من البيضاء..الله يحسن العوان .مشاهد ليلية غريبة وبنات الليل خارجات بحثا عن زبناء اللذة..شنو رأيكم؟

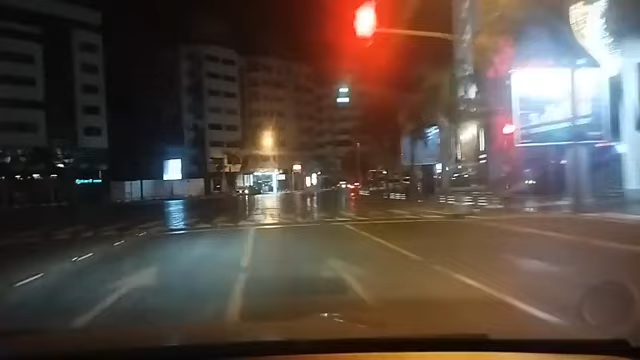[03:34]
نستمر في الجولة ديالنا بشوارع مدينة الدار البيضاء، خصوصا بوسط المدينة.
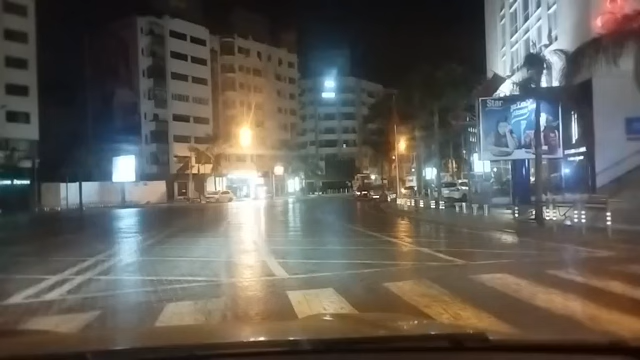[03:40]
بقاو معنا في هذه الجولة الليلية عبر قناة الشعب قناة شوف تي في. شوفوا كاع هاد الشوارع المحادية لهذا الشارع، ربما يكونوا غير
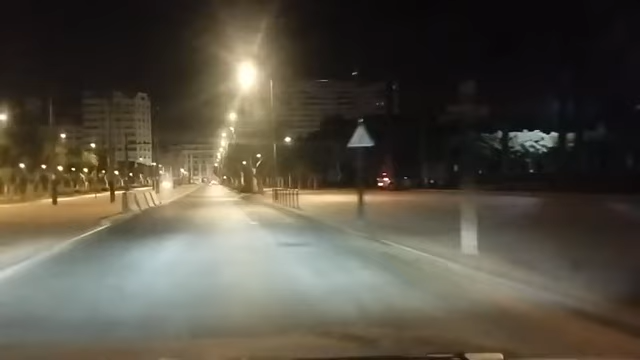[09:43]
هذه أشهر الشوارع اللي يكونوا بها شابات في مقتبل العمر كيعرضوا الأجساد ديالهم اللي عايبين في
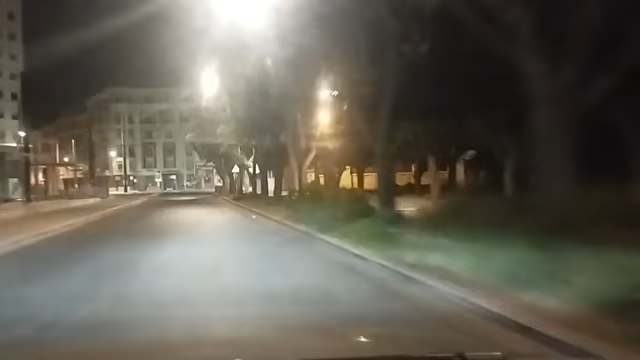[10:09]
بلاد الجنسية. متنساوش بأن قبل قليل تابعتهم على قناة شوف تيفي بأن عناصر أمنية خصوصا فرقة محاربة العصابات يقوموا بواحد الحملة كبيرة من أجل تنقيط أي شخص كيتشابه فيه بأنه مبحوث عليه. يعني كاين حملة أمنية كبيرة اليوم في مدينة الدار البيضاء خصوصا في وسط المدينة من أجل الفارين من العدالة.
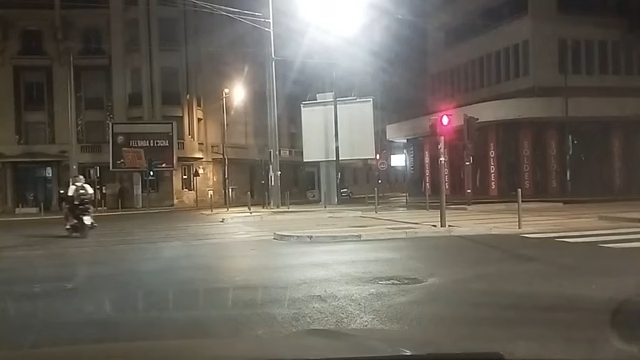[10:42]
هذا أكيد هذا هو شيء اللي خلانا ما نشوفوش عدد كبير من الشابات هنا في هذه الشوارع اللي كيعرفوا الأجساد ديالهم.